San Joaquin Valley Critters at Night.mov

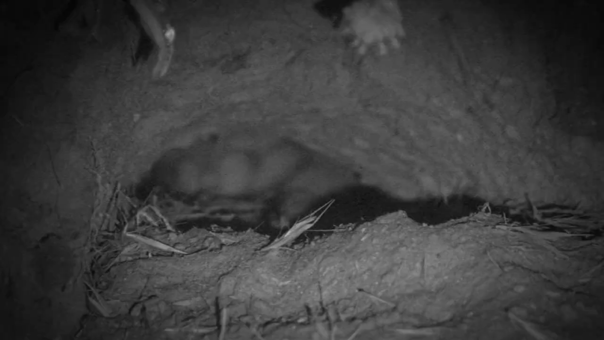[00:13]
Busy finding seeds to cache in their underground silos, these desert-adapted rodents are constantly on the lookout for predators.
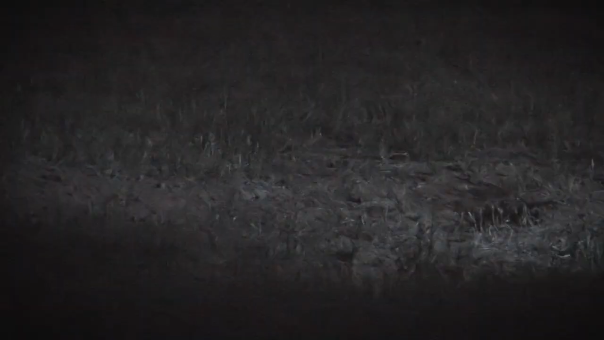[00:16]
The endemic San Joaquin kit fox is one of their primary predators, especially when there are pups to feed.
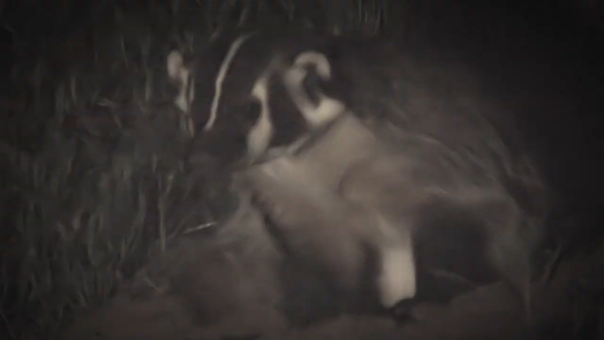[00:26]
The secretive American badger is a ferocious predator with powerful limbs and claws,
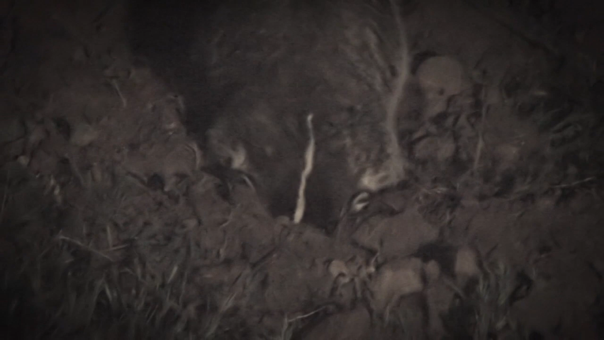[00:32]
perfectly adapted for digging through the carrizo's hard-packed soil.
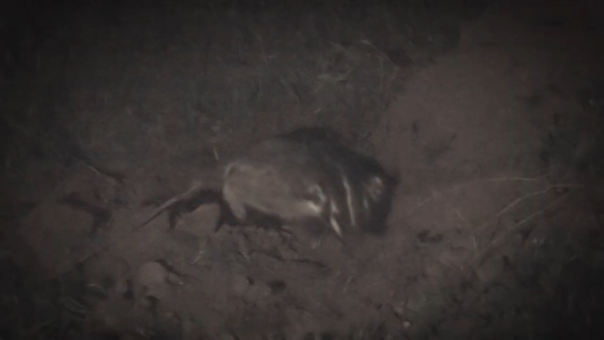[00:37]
They can easily unearth kangaroo rat dens, but more often prey on ground squirrels that are spending the night in their otherwise safe den.